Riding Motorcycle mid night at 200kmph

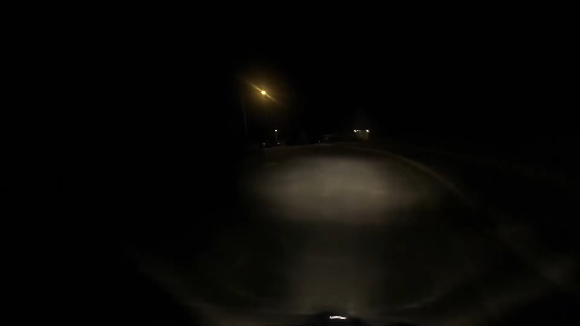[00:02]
It's a nice ride. There's a skunk. I'm not sure how's the video quality. So we'll see. We'll find out how the night video quality will be on GoPro.
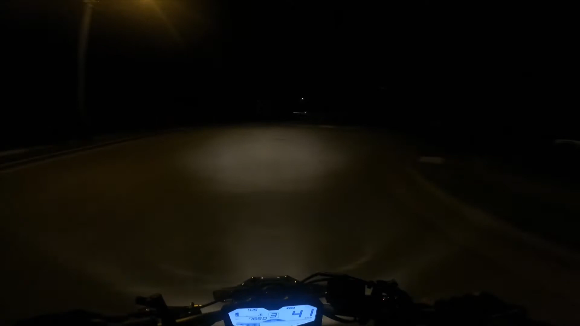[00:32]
So let's see, it's pretty cold. Kinda cold. And I have to ride like 20 miles from here to get to my home. From here we'll go to the interstate I-24. I never ride a bike on night time, so it's my very first day